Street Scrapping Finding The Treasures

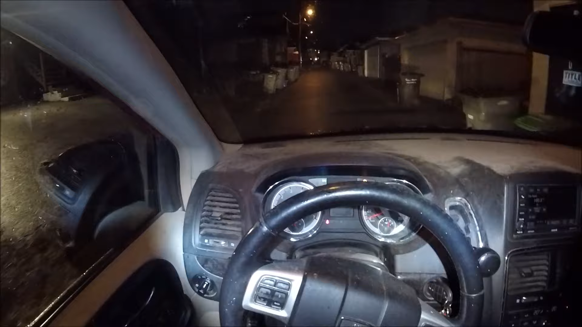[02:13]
pop bottle or something, but milk jugs are like bulky, right, so I mean, I don't want every milk jug, but I'll take, if I see them,
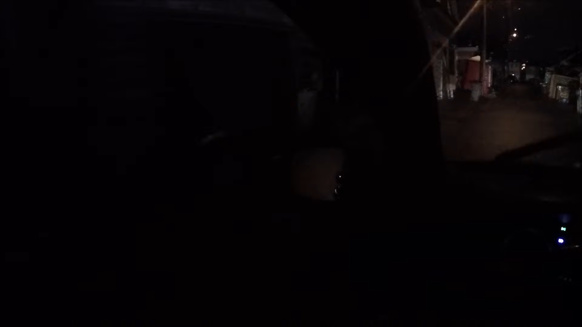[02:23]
you know, more than, more than, you know, more than two or three I'll grab them, but if I only see just one, but depends on what I see, like, every time if you see one, no jug and something else or a can, well, then, you know, you know there's probably other stuff, right oh, look, see lots of cans here okay, hold on, look at that okay
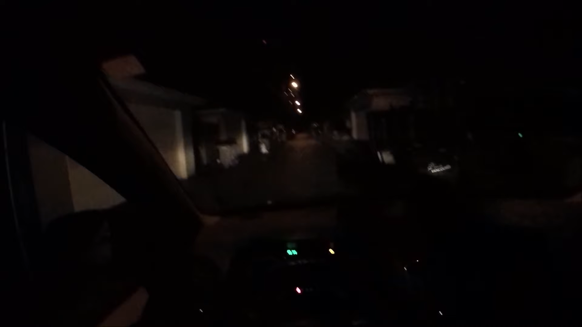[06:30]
it's just uh I'd like to get a couple bigger things for the back if I can then I could just rifle everything to the back all those milk bottles but right now if I get something you know if I put too many near the back they're going to all fall out so maybe get something that's half decent and I can damn the back section a lot of times you demo type of houses you see stuff laying around
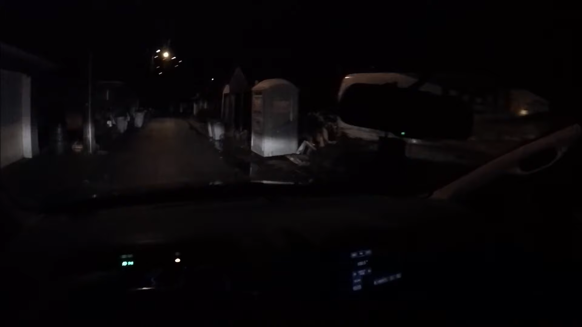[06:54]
and let the guy put all the scrap metal in the alley there huh I don't go through stuff like that but my scrap is scrap is scrap it's sitting in the road you know it's in the alley probably probably wouldn't care probably wouldn't care probably but I saw something in a bag here